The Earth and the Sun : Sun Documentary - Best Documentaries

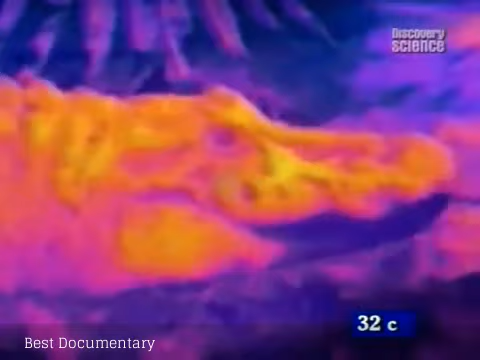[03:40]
They absorb heat through the skin and pass it on through the bloodstream.
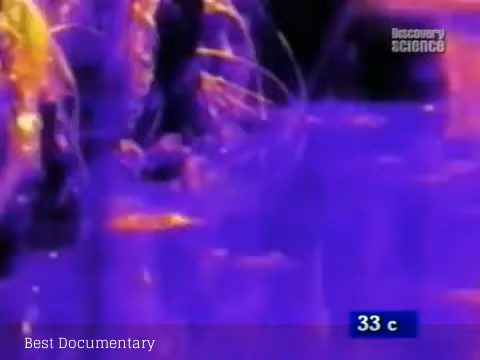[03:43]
Food would rot in a cold crocodile's stomach.